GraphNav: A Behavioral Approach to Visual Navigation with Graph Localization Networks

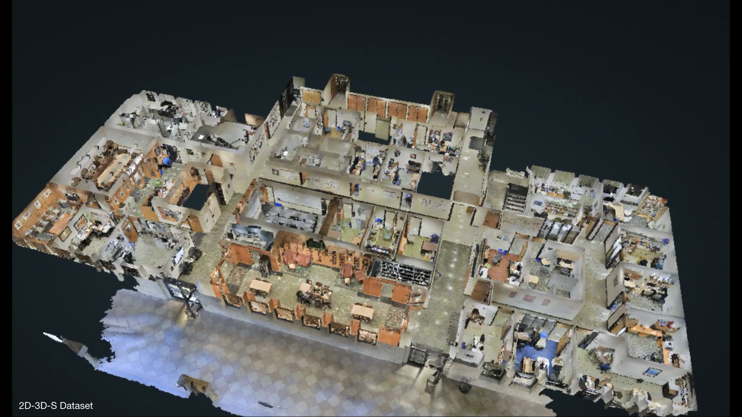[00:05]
we propose a method for robot navigation in human indoor environments, such as the cluttered university buildings of the Stanford 2D3DS dataset.
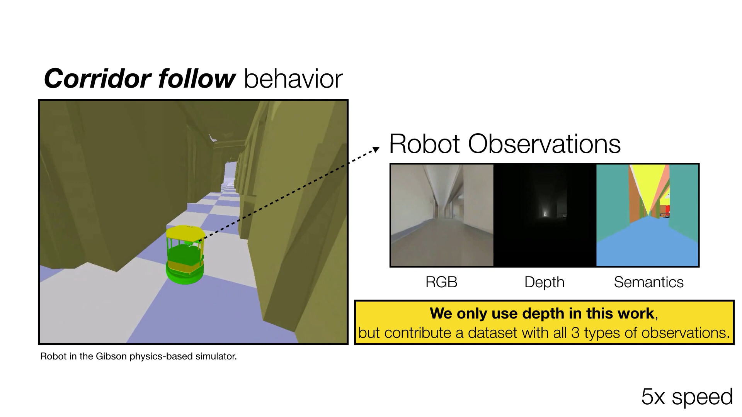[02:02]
As can be seen in the video, the corridor follow behavior enables the TurtleBot to robustly traverse corridors while avoiding collisions.